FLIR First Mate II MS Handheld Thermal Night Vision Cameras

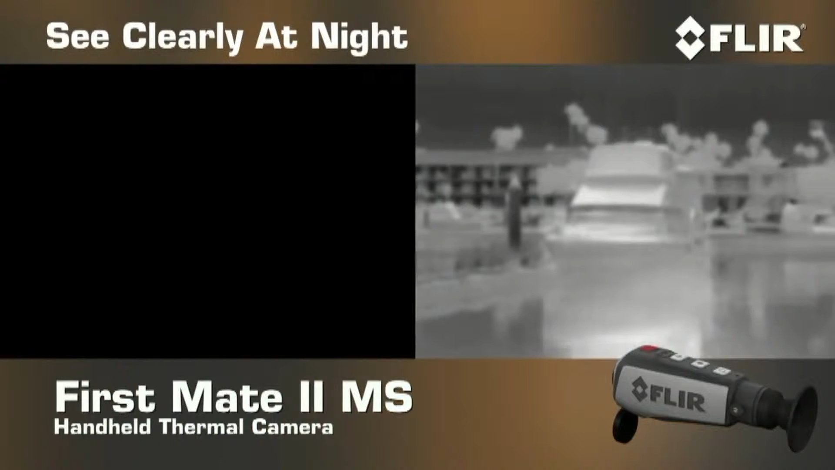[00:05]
FirstMate MS puts the power to see clearly right in the palm of your hand, even when it's pitch black out.
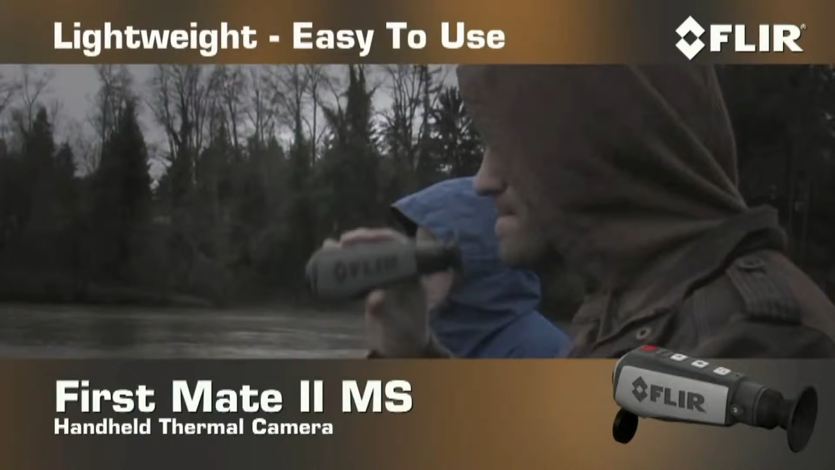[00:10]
This lightweight, go-anywhere thermal night vision camera makes pictures from heat, not light,
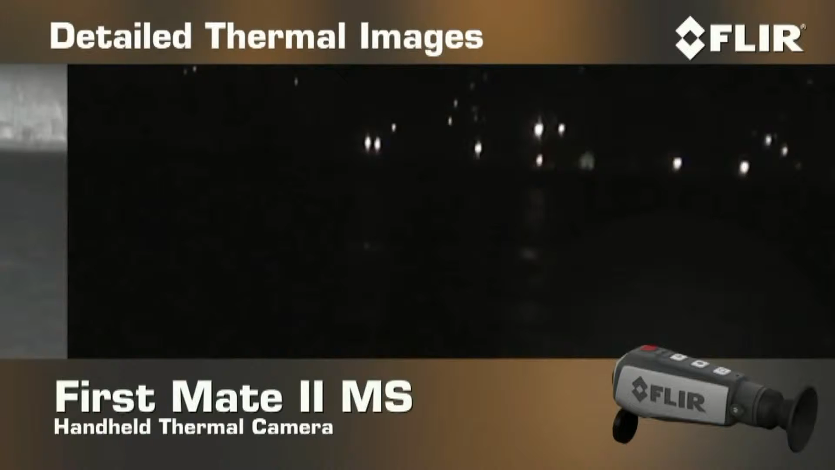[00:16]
giving you detailed thermal images of other vessels, land,
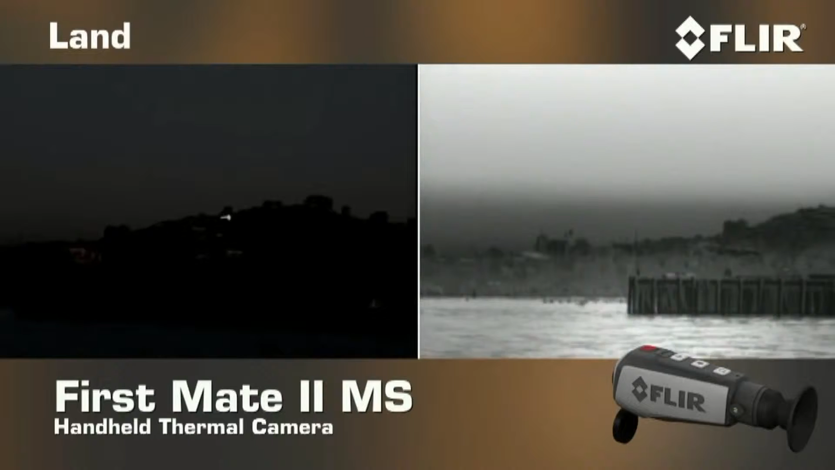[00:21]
rocks, and people in the water in total darkness.
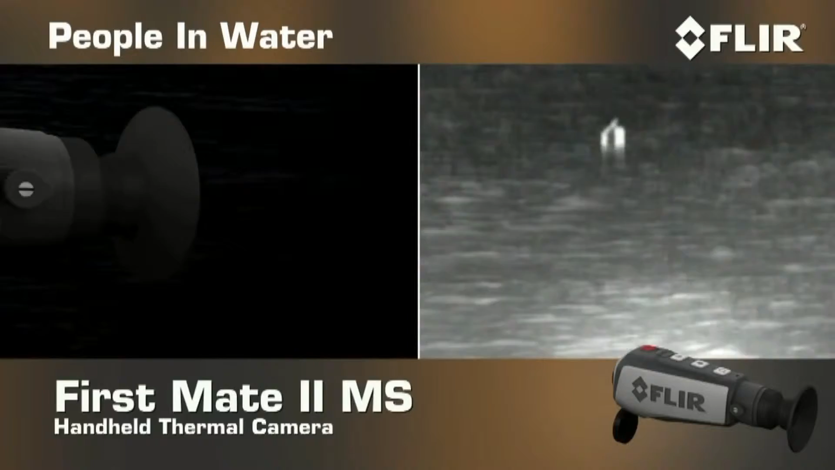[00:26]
Compact and lightweight, FirstMate MS has simple push-button access to all of its controls,